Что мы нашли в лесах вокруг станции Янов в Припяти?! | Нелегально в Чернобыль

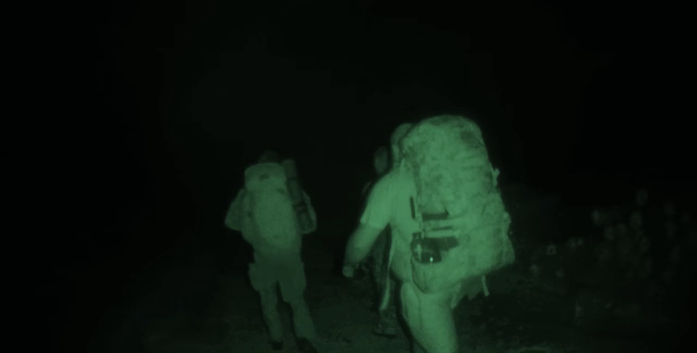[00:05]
В предыдущих сериях мы забросились в зону ночью,
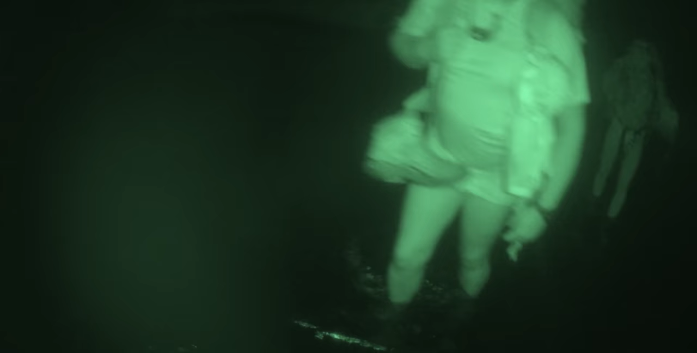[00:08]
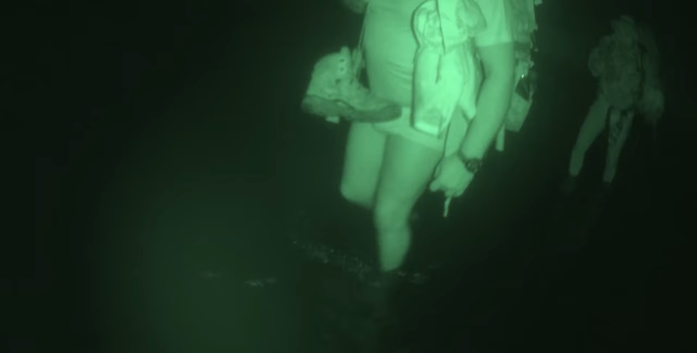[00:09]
перешли уж вброд и направились к колхозному двору села Стечанка.